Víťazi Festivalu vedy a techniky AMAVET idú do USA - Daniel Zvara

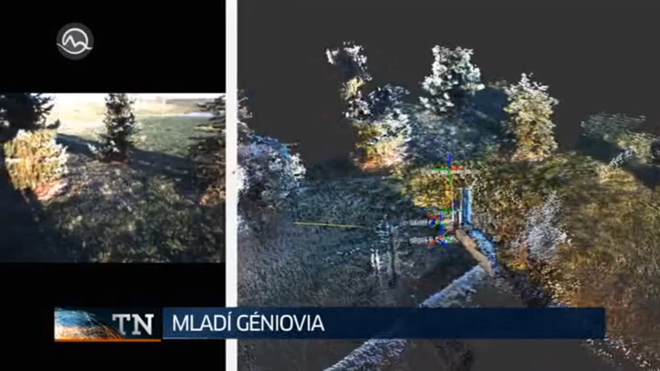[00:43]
čo je relatívne lacná a jednoduchá metóda,
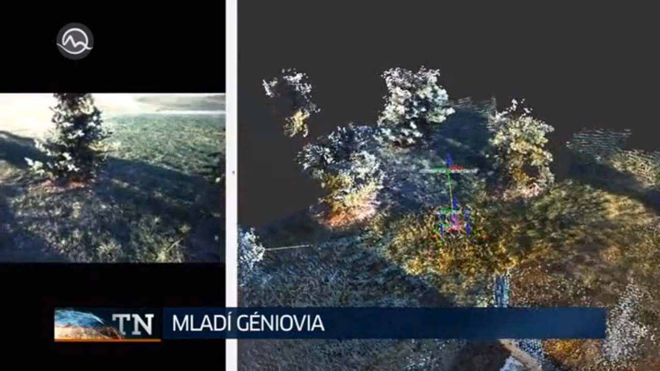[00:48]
získať informácie o hĺbke priestoru, ktorý vidí. A na základe toho poskladať treo roznamený model okolia.